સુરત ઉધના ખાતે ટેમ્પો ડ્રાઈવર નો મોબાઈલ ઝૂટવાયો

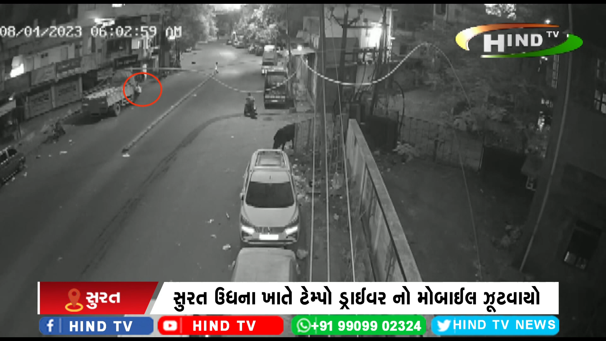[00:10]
સુરતના મોબાઈલ સ્નેચંગની ઘટનાઓ રોજુરોજ વતી રઈશે તેરા ઉતના વિસ્તારમાં ટેમ્પા ડાઈવર તેયારે આવિશેક વધુગટના સુરતમાં સામે આવિશે વાતેમ છેકે ઉદના વિસ્તારમાં મધિની ખમની નજીક